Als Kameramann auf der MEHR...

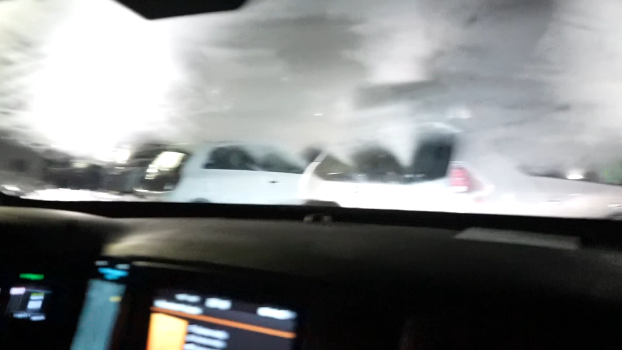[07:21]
Man sieht ja nichts. Ach, ich mach jetzt wieder aus.